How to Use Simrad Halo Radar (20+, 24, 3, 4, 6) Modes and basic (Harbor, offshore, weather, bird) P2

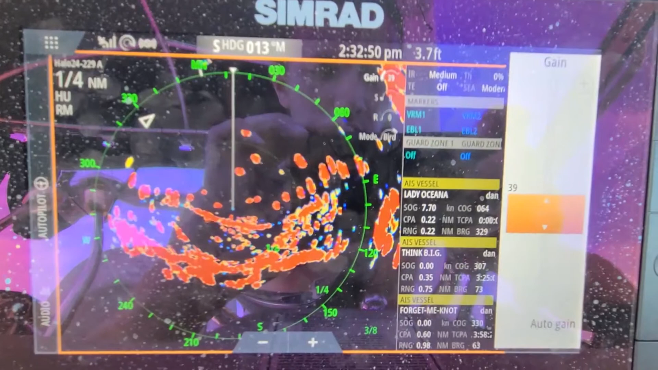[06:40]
And then we can see roughly a quarter mile away because I have to gain way up.
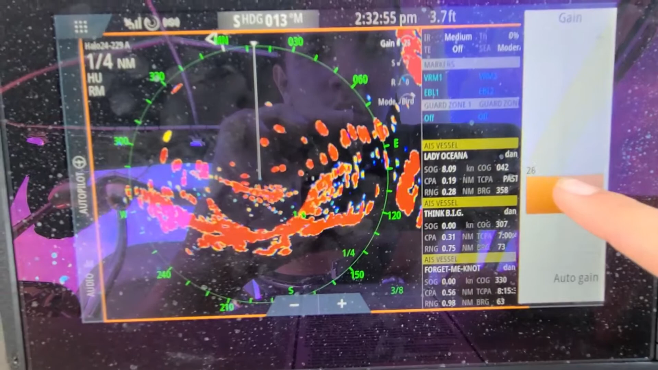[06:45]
Let's put it at 33.
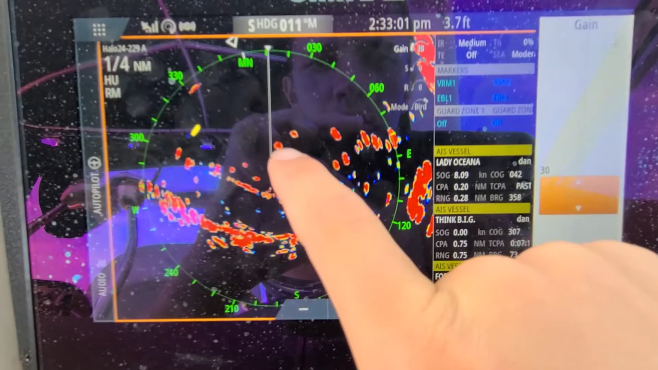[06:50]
That sign is right there and that is where that sign is. So we can see the sign. I still don't see any birds in the sky when I'm looking around.
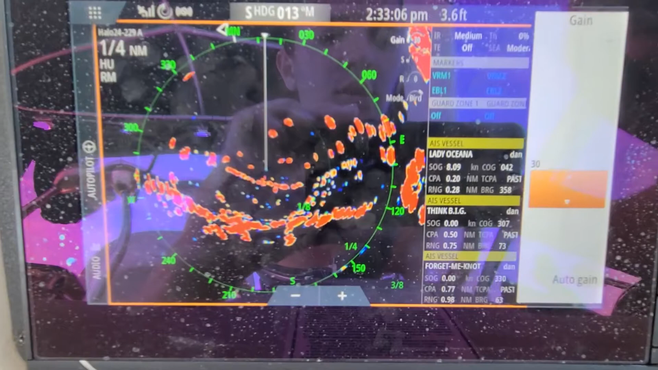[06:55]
But birds, normally for me guys, I'm sure it's going to be the same for most of you guys.
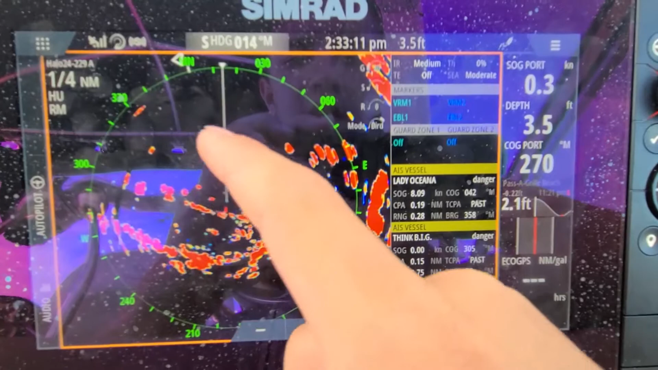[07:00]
That's going to be a little yellow mark. And that's all you're going to see is a little little little yellow dot.
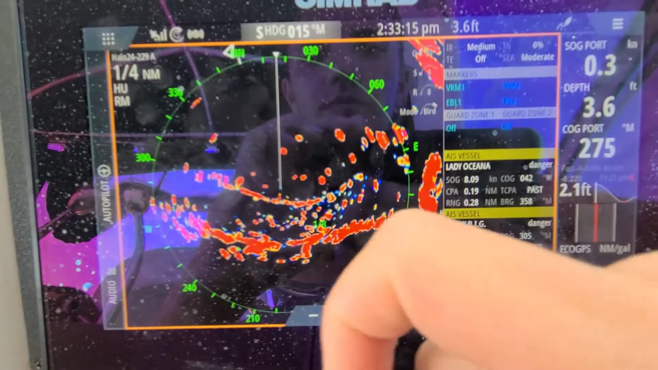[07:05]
And that's going to be a bird. And that's how you're going to be able to tell. If you see a bunch of little yellow marks, that's typically going to be a bird. Maybe if I can do this. I don't see any birds at all. But mostly birds you can be able to see guys. You can be able to see with your eyes and with a good pair of binoculars.
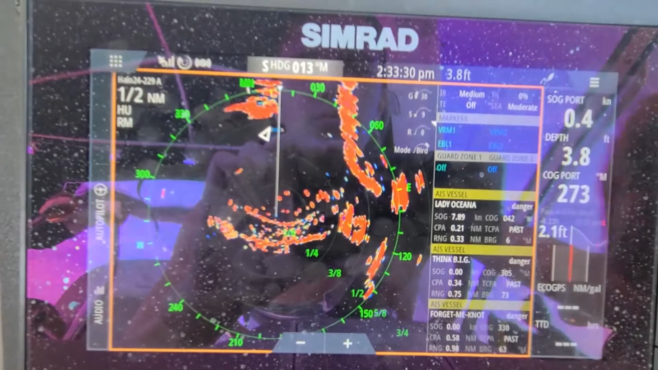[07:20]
So you're not going to really. The radar is nice for when you're cruising and stuff like that. So you can see stuff.
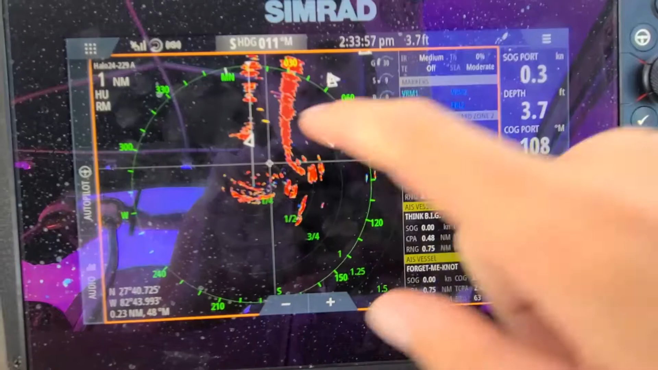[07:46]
So let's zoom this in. So I can show you guys. And then that bird is. Where is it? That bird is sitting on that sign right now of course. Let's see if he gets off of it in a second.
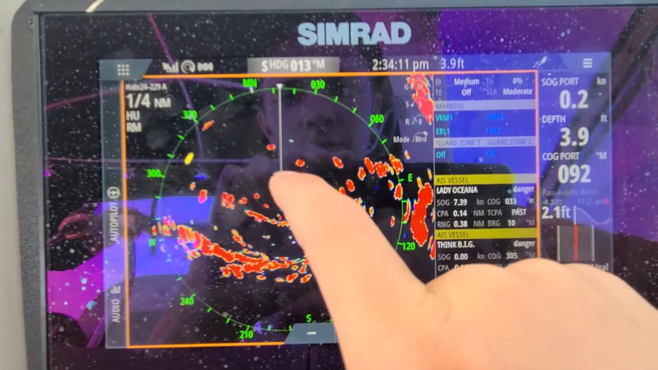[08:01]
So the bird is right here guys on the sign. But once he gets off I'll be able to show you guys where he's at.
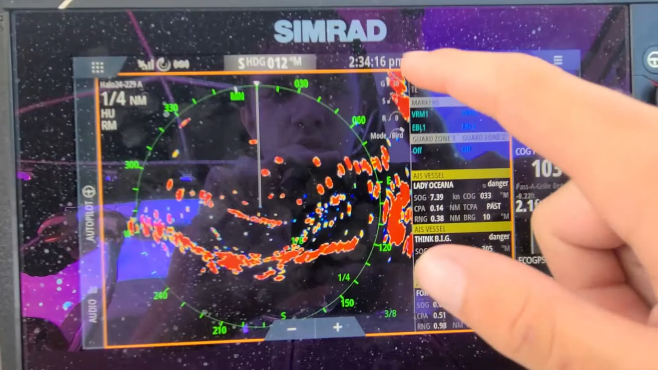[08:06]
So we'll probably have to increase the gain a little bit.
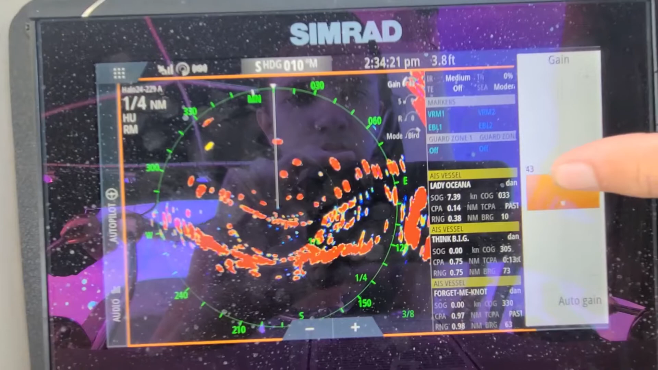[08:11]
It's still sitting on that sign. So let's see if he gets off in a second. And I'll be able to show you guys what a bird looks like actively live on the Simrad Halo 24 radar.
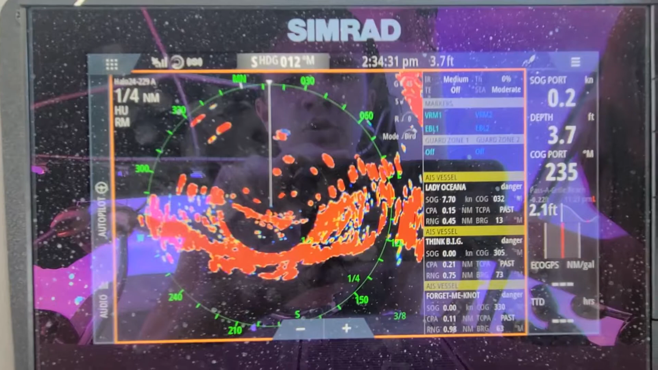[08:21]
This also appears the same for the Halo 20+. And I will as well as I believe the Halo 20. So let's see.
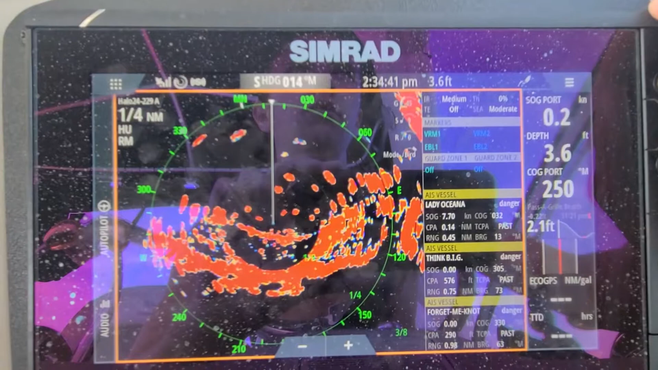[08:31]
I'm just waiting for this bird to get off the sign. It might be a few more seconds. But let's see.
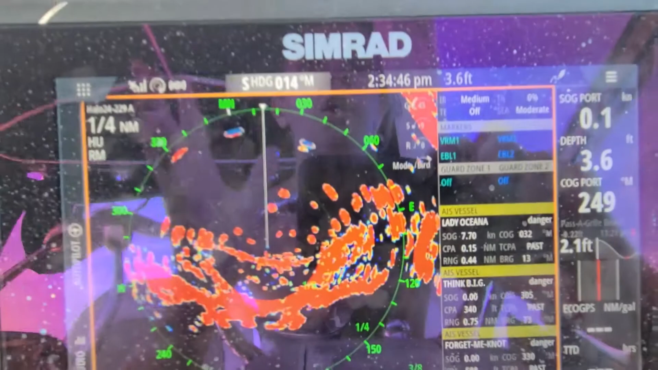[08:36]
I shouldn't even have to really look up because I'll be able to see it on the radar right here. The bird is sitting on this sign right here.
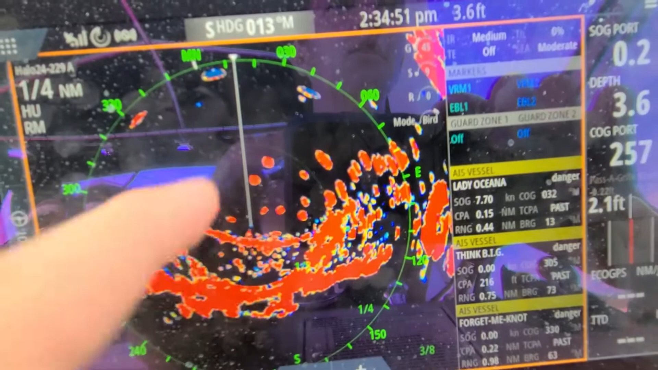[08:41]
And we should be able to see it in a second guys. So it's really just a little bit of a wait right now. It's a pelican. So it's a nice large bird. So it should be able to pick it up relatively easy without any real issue.
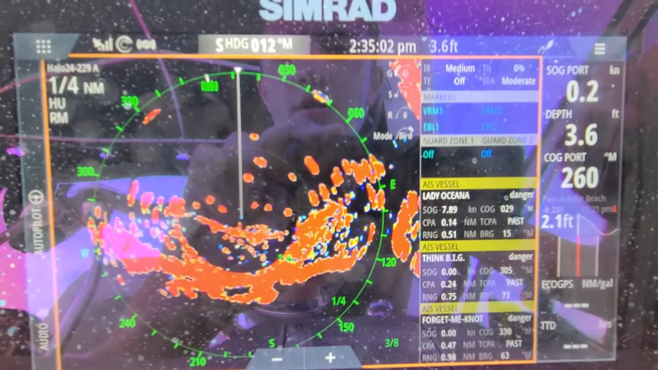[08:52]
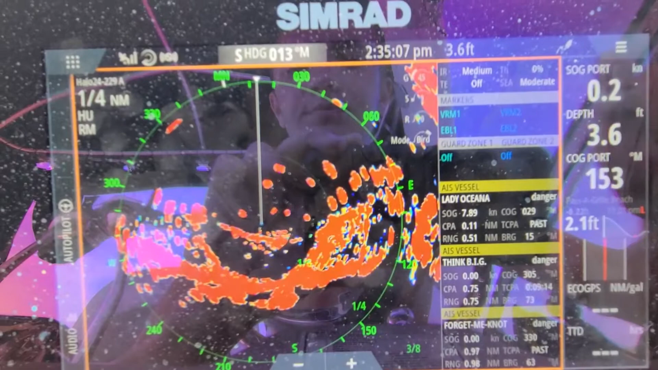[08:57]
Let's see. There's probably some other birds around too. Just looking around.
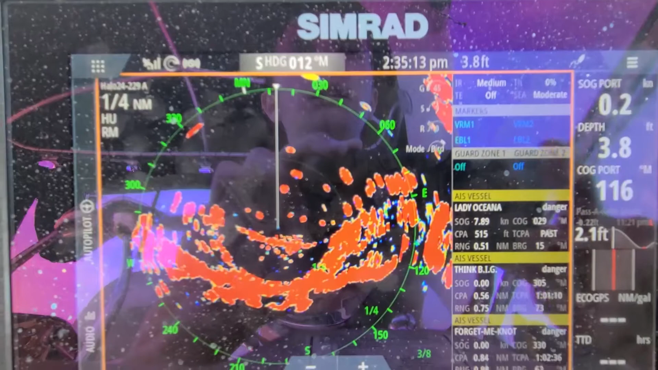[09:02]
But as we wait for that bird guys let me explain some more things to you guys. So this menu bar you have lots of different options. You can have guard zones which don't use unless you really know what you're doing.